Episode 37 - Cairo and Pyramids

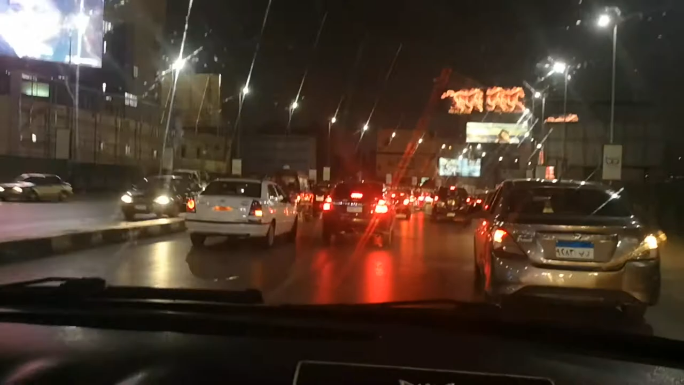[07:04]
I'm in front seat of taxi and it's quite exhilarating.